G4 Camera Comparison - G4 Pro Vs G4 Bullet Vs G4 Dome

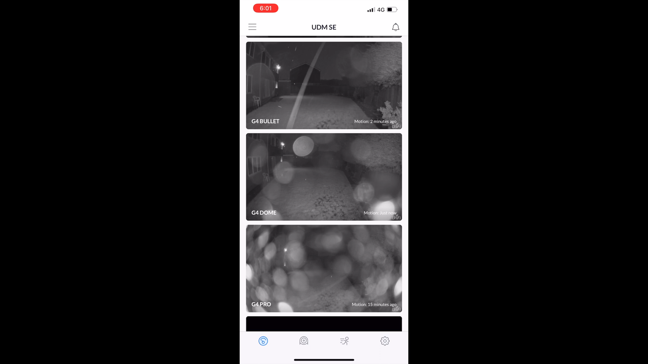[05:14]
One thing I want to point out to you as you can see on the screen at the moment it is night time and you can see the picture and how it looks so you can see the top is the bullet the middle is the dome and the pro is the bottom so just keep that in mind I do live in England so it does rain quite a bit so just keep that one in mind when you are placing these and mounting these in terms of the rain.
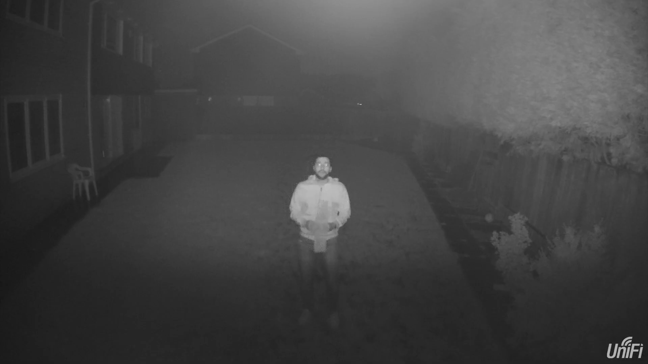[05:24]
This is the audio test for the G4 Dome quickly you can hear this. This is the test for the G4 Dome.
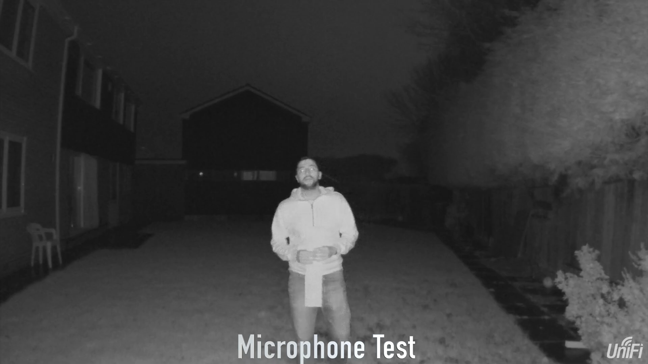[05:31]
This is a audio test for the G4 Bullet. I'm testing the audio on this camera so hopefully you can hear this.
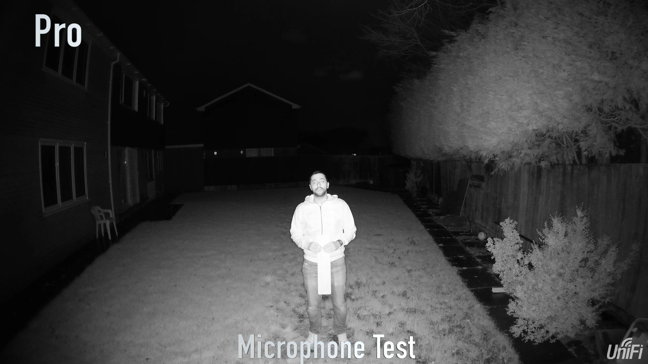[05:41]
This is the audio test for the G4 Pro. I hope you can hear the audio on this. This is the test for the G4 Pro.
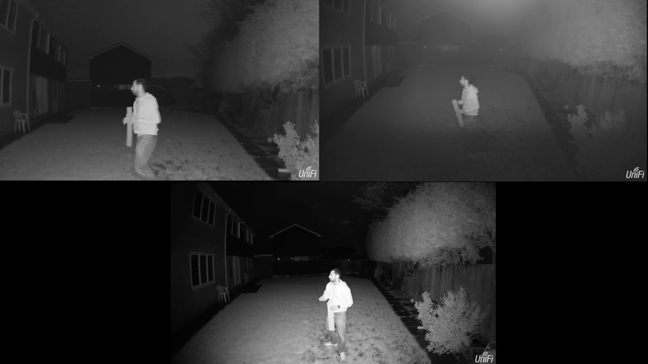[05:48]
Here's me walking towards the back of the garden. You can see me holding the number plate.
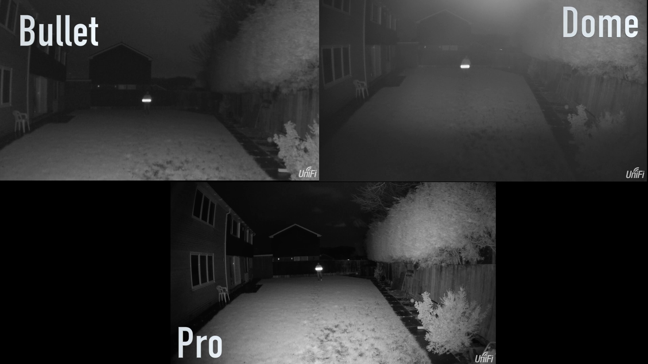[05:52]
I think the IR sensors are reflecting off it but it gives you a rough idea anyway. You can see the Pro is the clearest out of all of them.